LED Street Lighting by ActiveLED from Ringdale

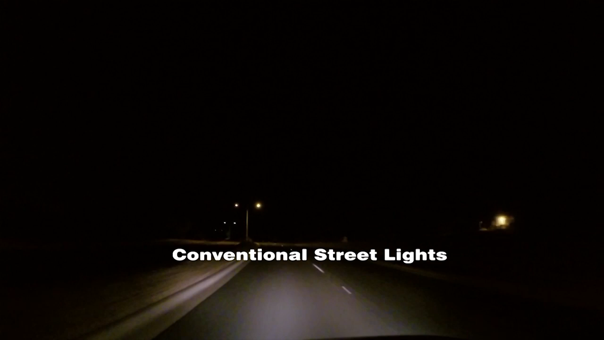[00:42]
Compared to conventional or competing LED products, active LED streetlights have the lowest glare in the industry. This is due to the deliberately high service area used to emit the light. The 75 watt type 3 and type 4 streetlights can hold their own on any major intersection against 400 watts of HPS,